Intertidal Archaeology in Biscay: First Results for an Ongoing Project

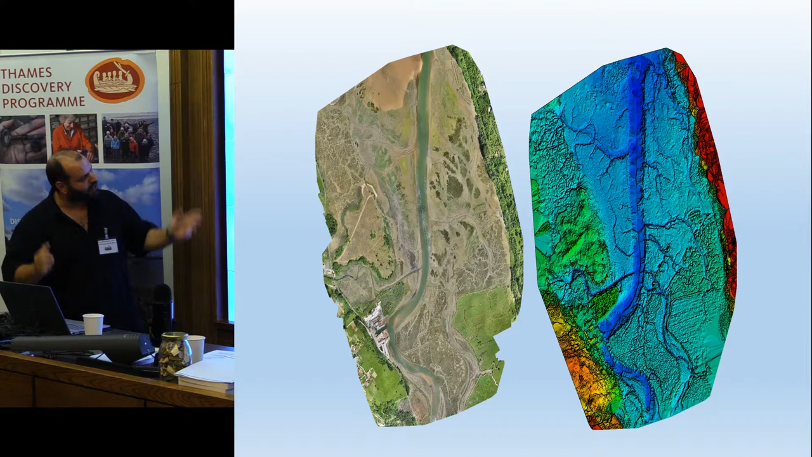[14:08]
and all that because uh this is quite a lot of distance here so you cannot walk
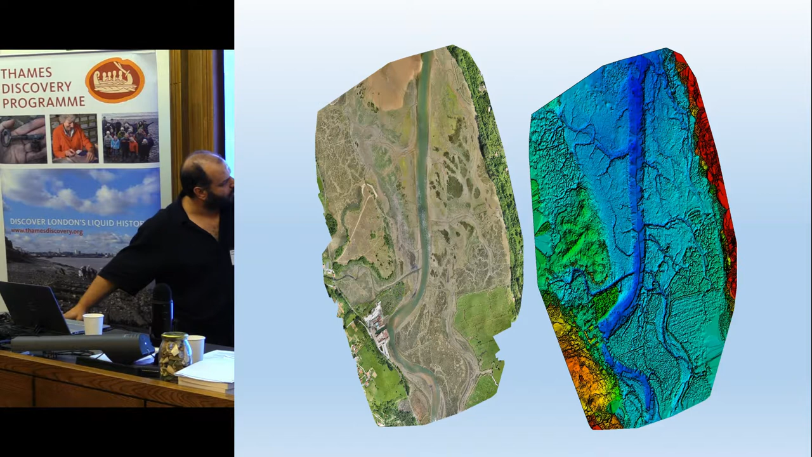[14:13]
you cannot use a boat because you will be stuck here eventually so the use of drones to see if there was any feature